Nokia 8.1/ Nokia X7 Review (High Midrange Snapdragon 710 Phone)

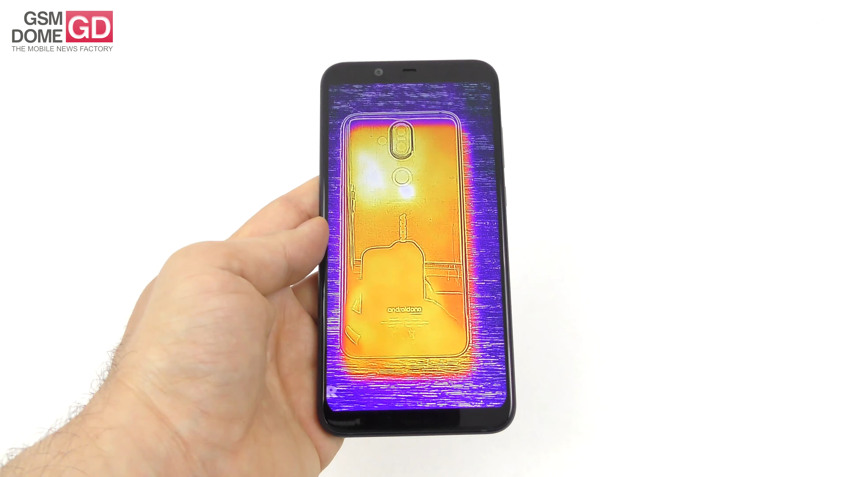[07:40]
So, obviously, there's no overheating here.
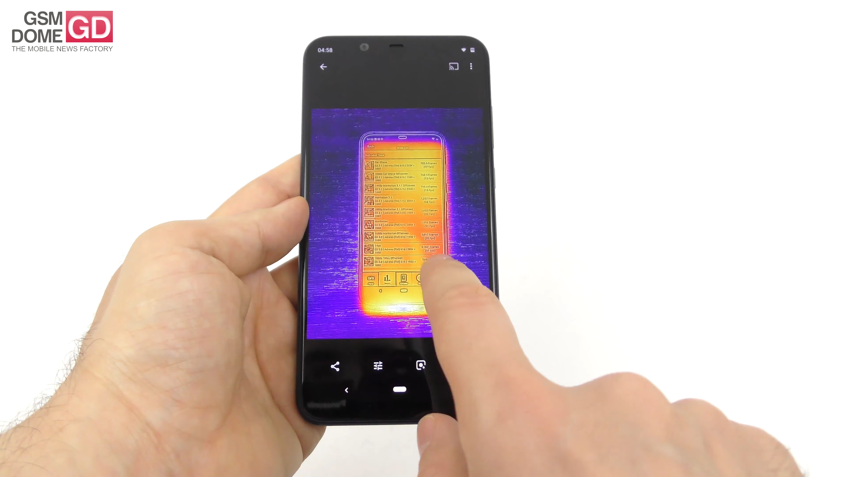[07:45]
And now we have a special thermal scanner, we have the rugged phone CAT S61 with a flare camera. This is the heat map of the device.